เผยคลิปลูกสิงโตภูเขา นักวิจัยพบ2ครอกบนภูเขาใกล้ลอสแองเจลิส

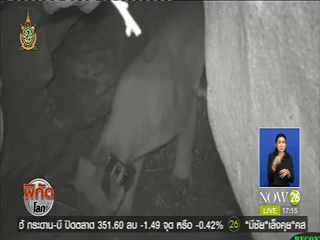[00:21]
ซึ่งครอกแรกนั้นมีลูกสิงโต ตัวเมียอยู่ 2 ตัว จังหน้าที่ตั้งชื่อว่า P48 และ P49 และมีแม่ของมันอีกตัว ชื่อ P35ซึงคาดว่าเป็นสิงโต ตัวเมียอายุ 6 ปี ที่สำนักงานอุทยาลแห่งชาติ กำลังตาม
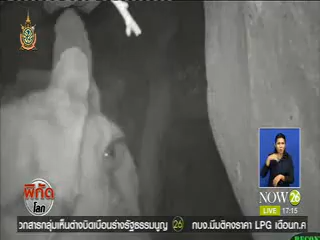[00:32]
หาตั้งแต่เดือนเมษายน 2557